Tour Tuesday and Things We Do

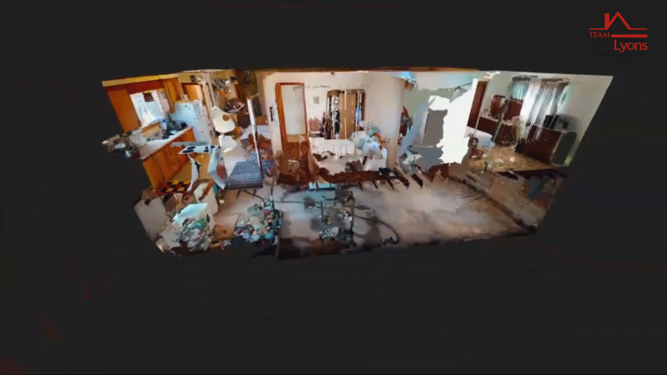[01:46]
and it's a two-bedroom bungalow with a four-piece bath it's got an open concept living